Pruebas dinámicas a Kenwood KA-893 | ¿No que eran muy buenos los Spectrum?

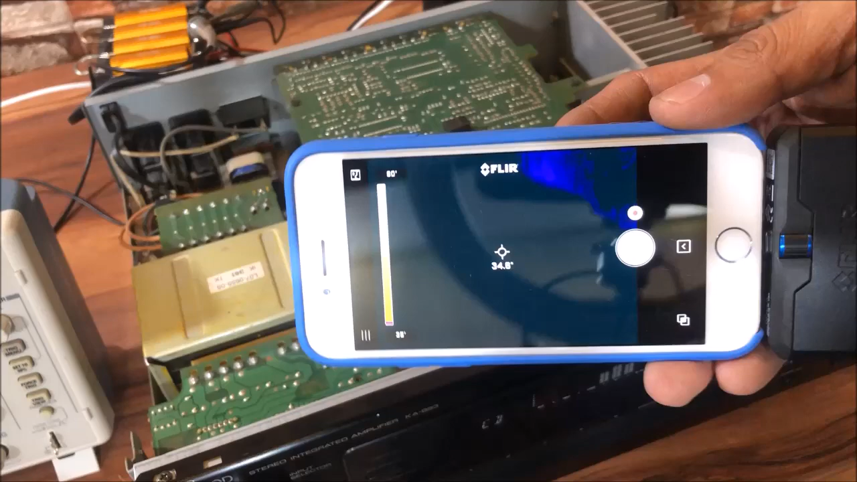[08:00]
Y tenemos una escala de 35 a 80 grados. Y ahí le estoy tapando con mi mano.
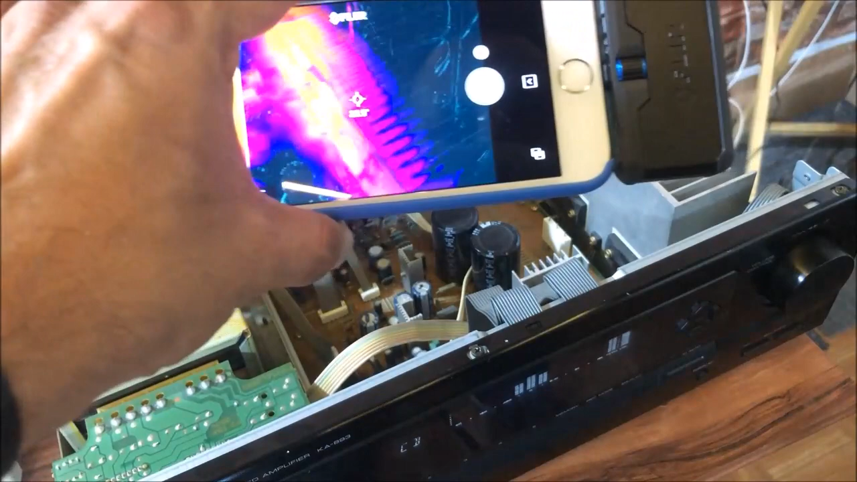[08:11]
Ahí está. Ahí podemos ver que ahorita estamos ocupando un canal y tiene 68 grados. Pero es porque estoy ocupando el canal. Ahorita estoy consumiendo 10 watts. Y tiene 70 grados. El otro canal está en 50 grados. Aquí tenemos su electrónica general.
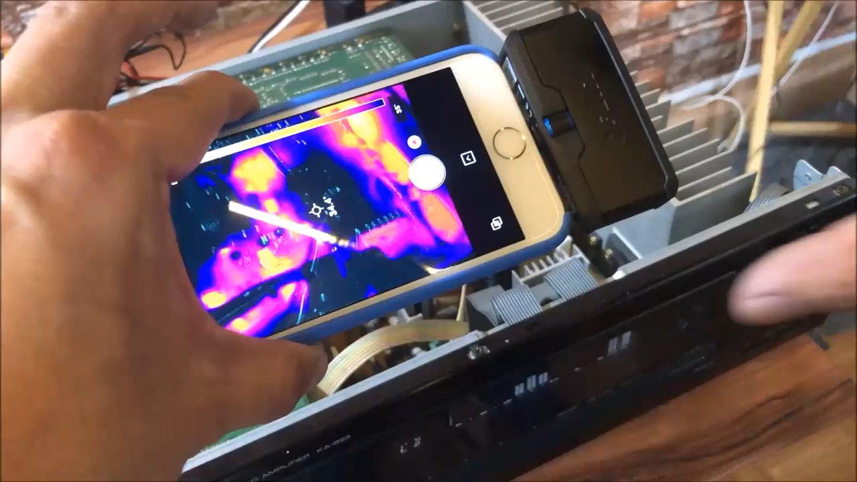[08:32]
Y la verdad muy bien. Muy tranquilo el equipo. Ahí hay algo caliente.
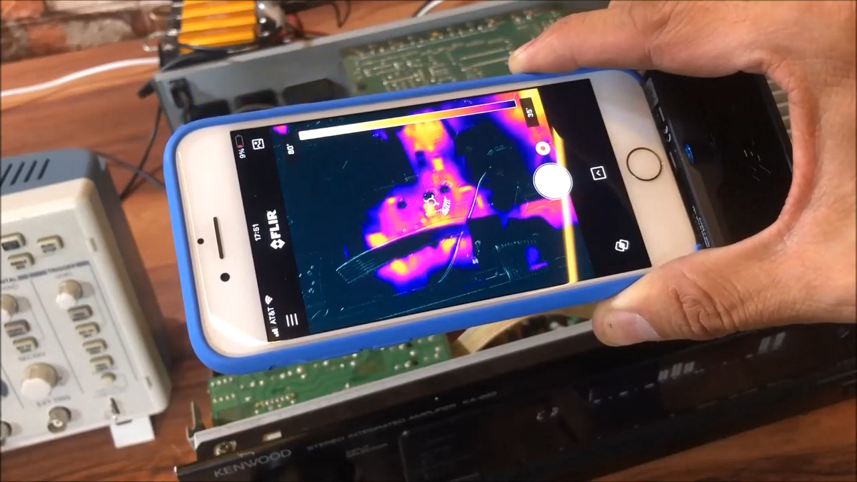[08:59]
La temperatura máxima es 60 grados. Está muy bien. Para muchos años más.
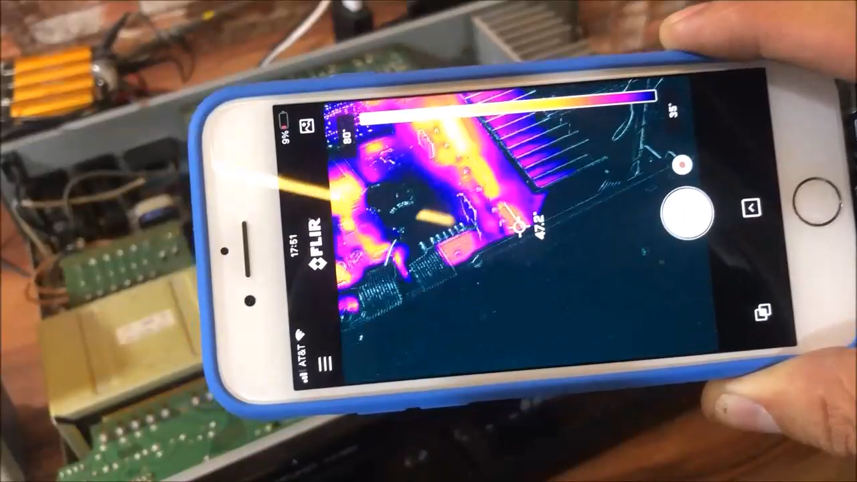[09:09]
Su temperatura más alta ahorita es de 66 grados.
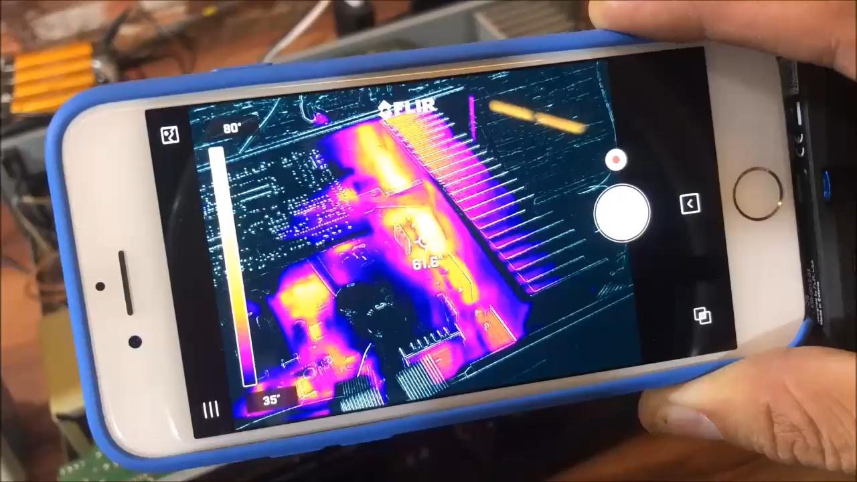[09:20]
Pero es porque estoy conectando la resistencia.
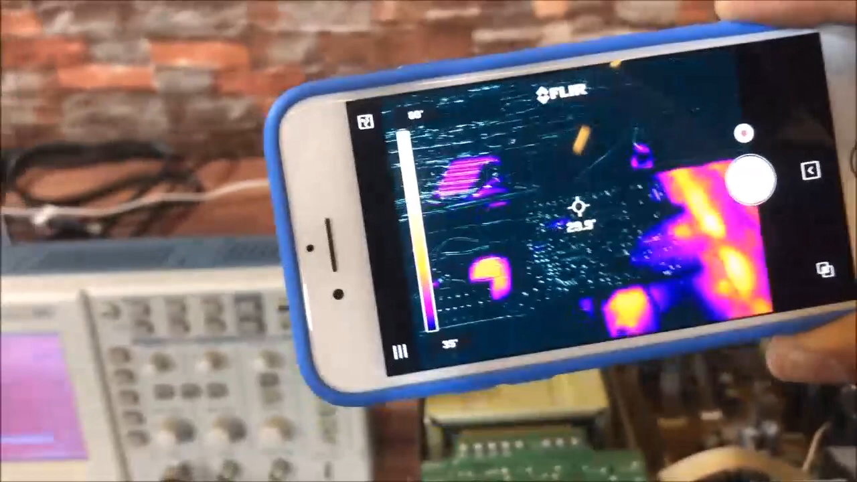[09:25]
La resistencia está conectada. Está allá al fondo. Y tiene 30 y 40 grados.
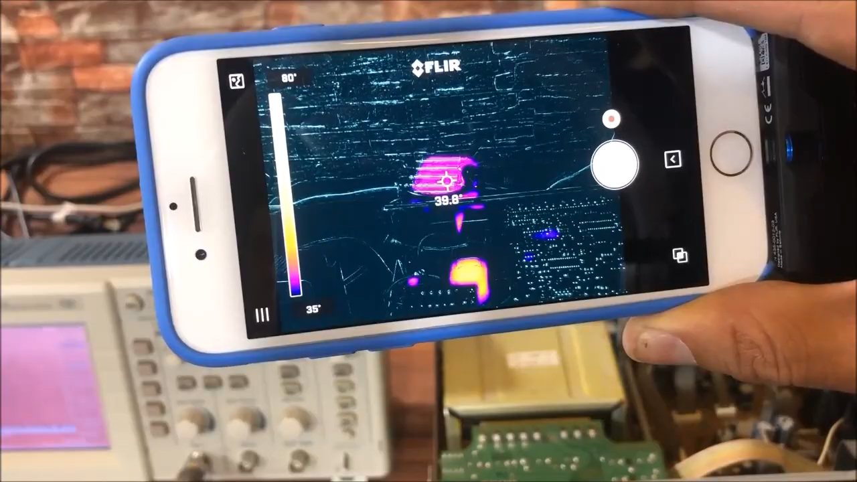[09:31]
Está consumiendo 10 watts.
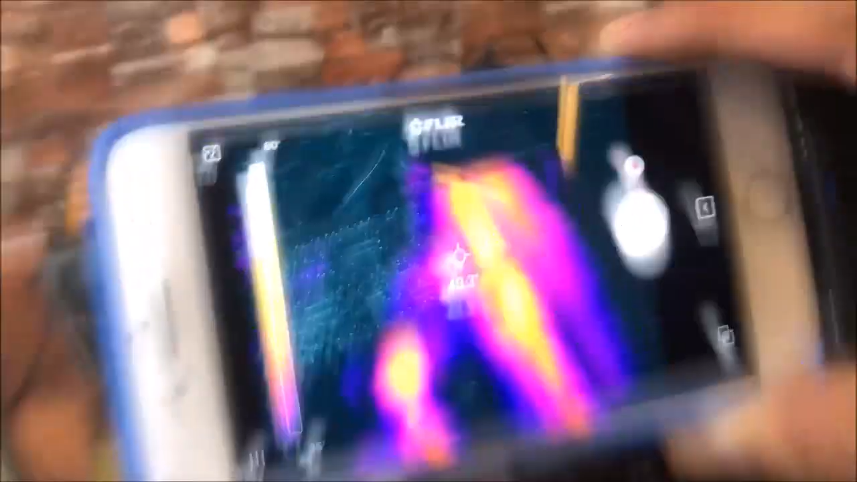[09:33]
Entonces muy bien por la temperatura de este equipo.
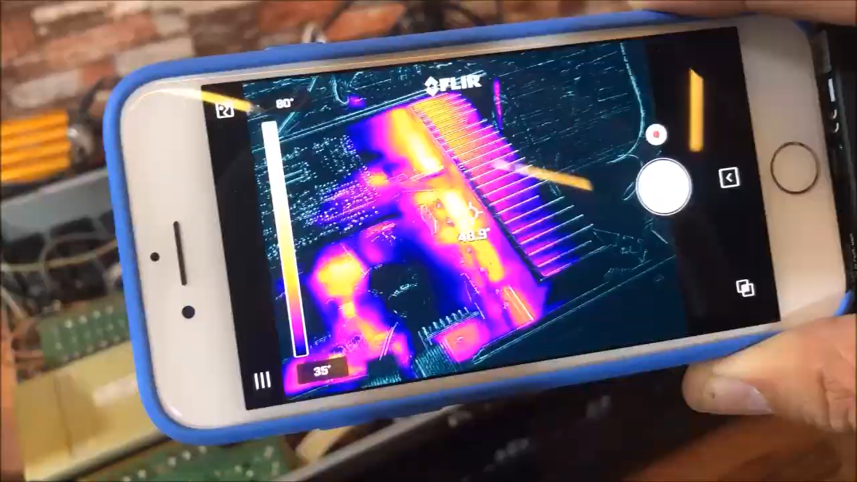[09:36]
Muy bien. Vámonos con la prueba dinámica. Como siempre vamos a ocupar nuestro generador de funciones a 1 kilohertz.